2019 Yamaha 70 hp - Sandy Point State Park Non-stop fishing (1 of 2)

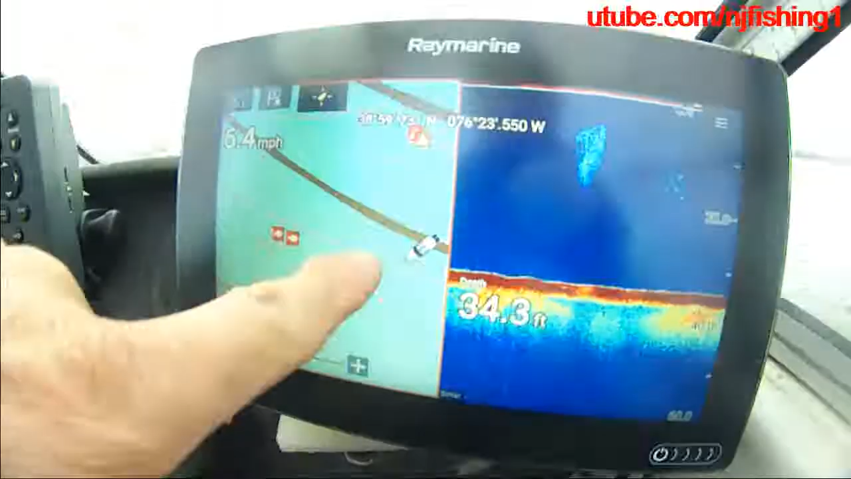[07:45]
On screen: depth 34.3 ft
Go to this fish marker, which is
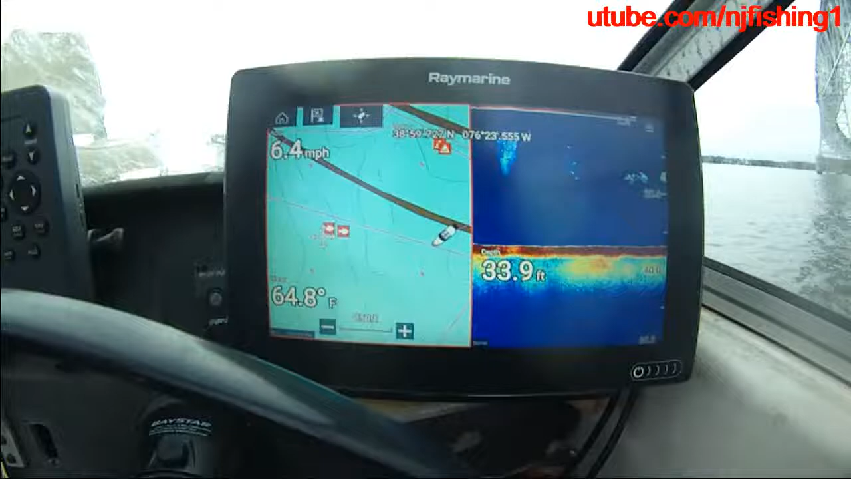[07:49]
On screen: depth 33.9 ft, water 64.8°F, speed 6.4 mph
what we marked
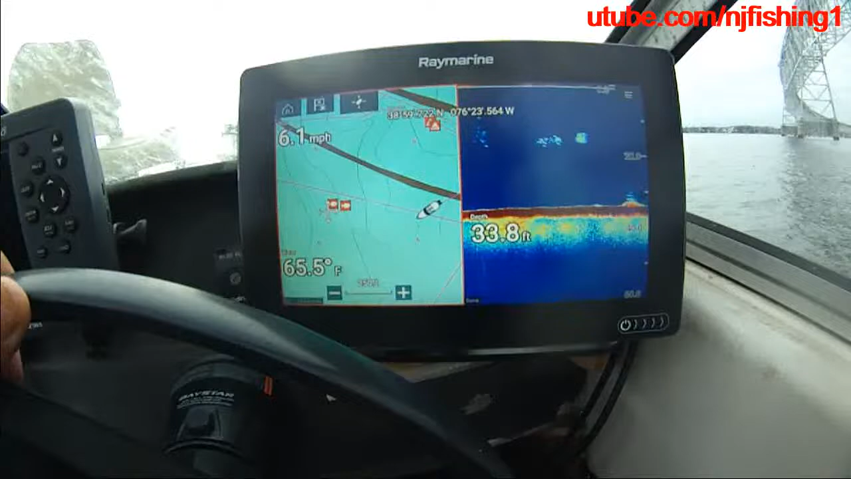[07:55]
On screen: depth 33.8 ft, water 65.5°F, speed 6.1 mph
over the be able to catch so 33 feet.
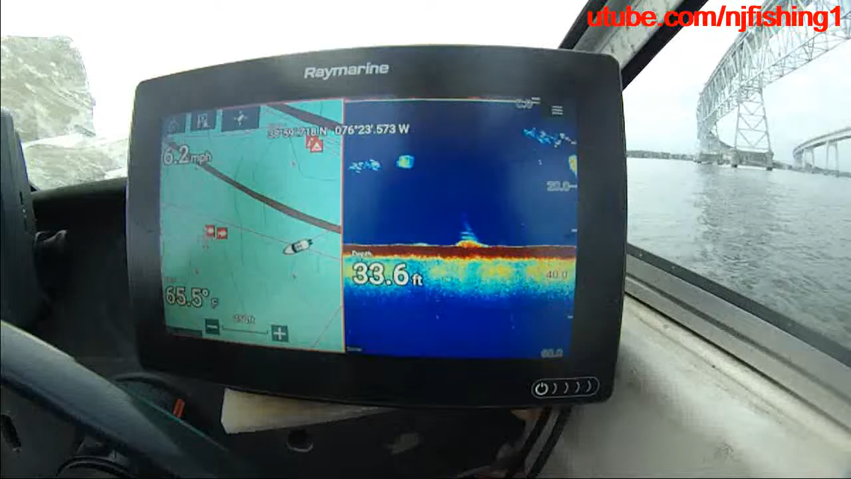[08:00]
On screen: depth 33.6 ft, water 65.5°F, speed 6.2 mph
Wow, there's some bay fish there.
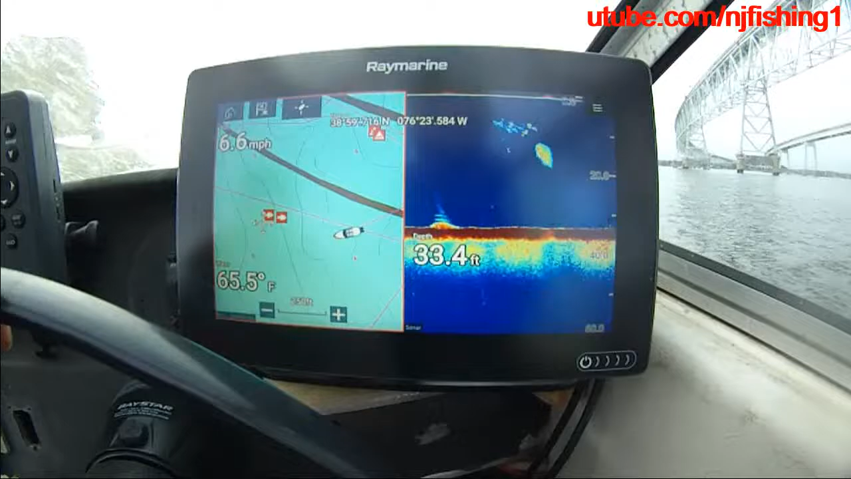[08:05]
On screen: depth 33.4 ft, water 65.5°F, speed 6.6 mph
65 degrees, 6.6 miles per hour.
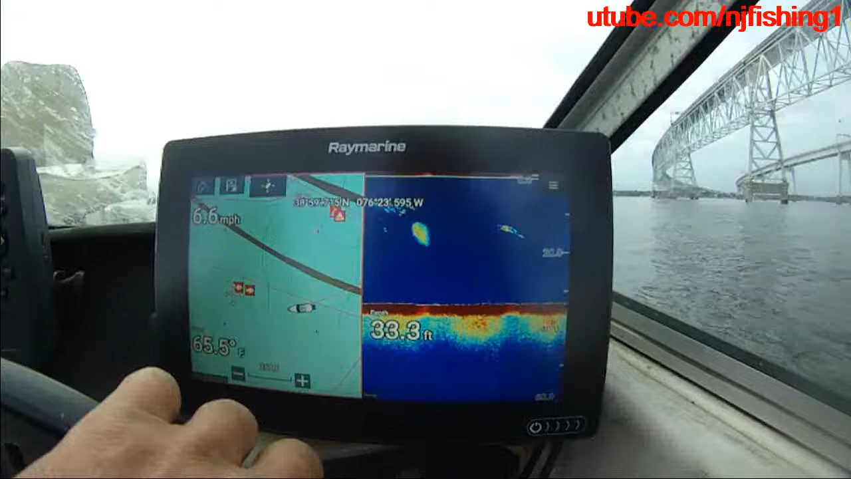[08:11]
On screen: depth 33.3 ft, water 65.5°F
Our boat.
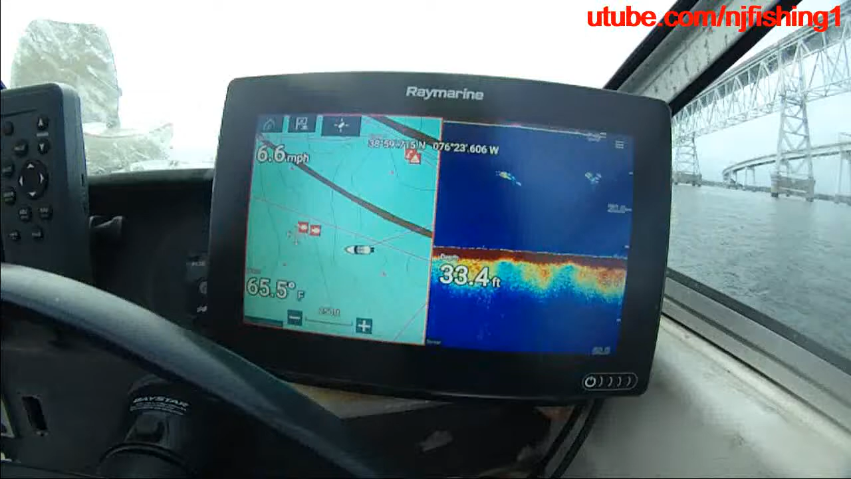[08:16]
On screen: depth 33.4 ft, water 65.5°F, speed 6.6 mph
This is Ray Marine Axiom 9 inches. Real Vision 3D.
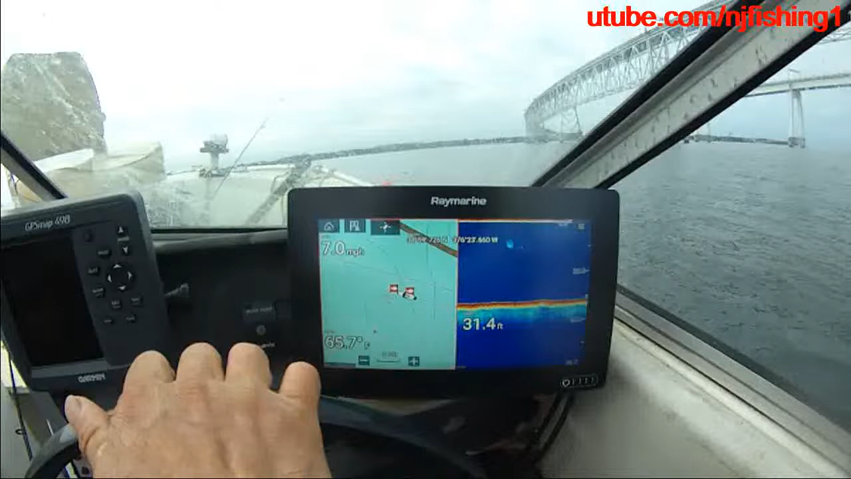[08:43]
On screen: depth 31.4 ft, water 65.7°F, speed 7.0 mph
But I'm not that deep, 31. Just now, there was 31. Just now, 20. That's not right. It looks not right.
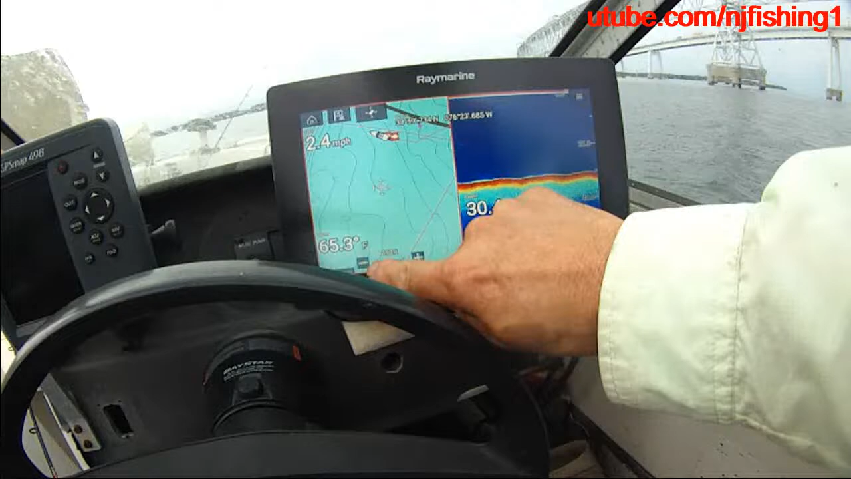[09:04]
On screen: speed 2.4 mph
Plus, that's not that.
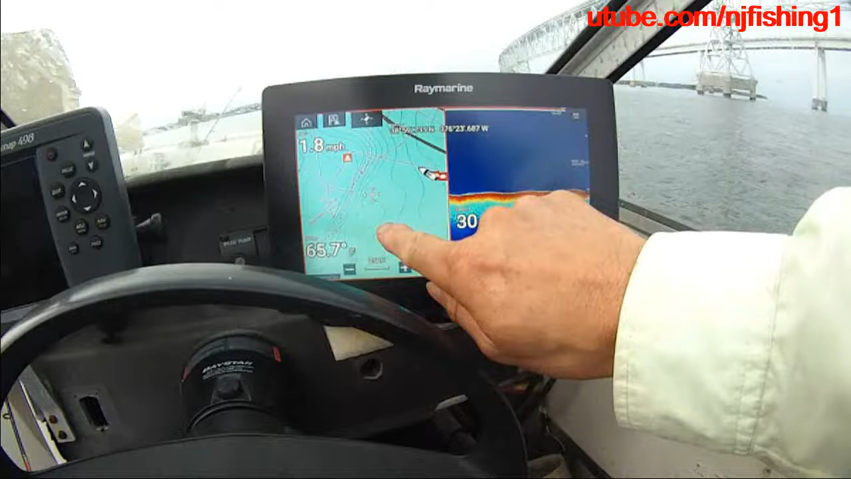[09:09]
On screen: water 65.7°F, speed 1.8 mph
Let's see. Because this 30 feet is not right. Maybe 是这个。
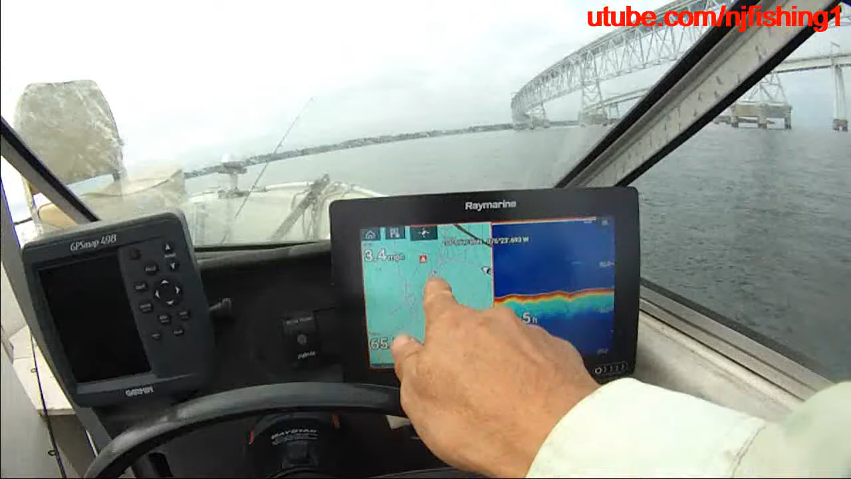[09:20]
On screen: speed 3.4 mph
Oh yeah, oh yeah, yeah, yeah, yeah, oh yeah, 大概一整天都在这儿。Yeah, yeah, yeah, 开到鸟那边就对了。